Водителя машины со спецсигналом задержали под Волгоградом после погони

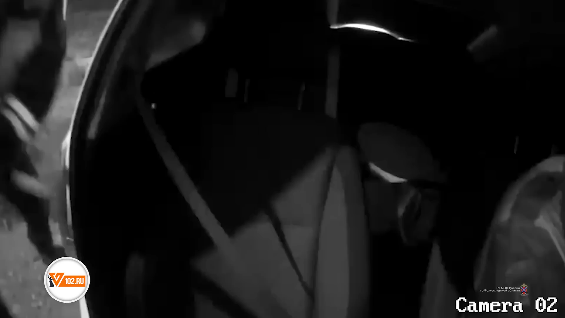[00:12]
Нехаева 31. Да не, останавливайся. По Ленина от самолета в сторону 87-й преследуем Ладу Весту.
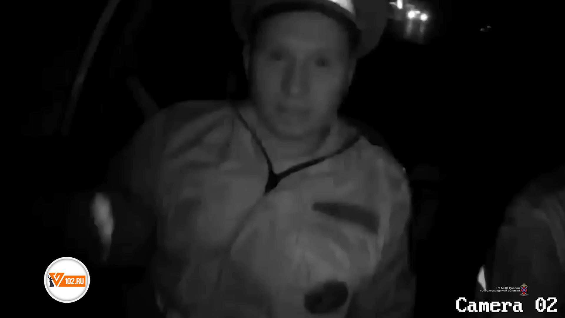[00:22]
31, какой автомобиль преследуешь? Ладу Весту.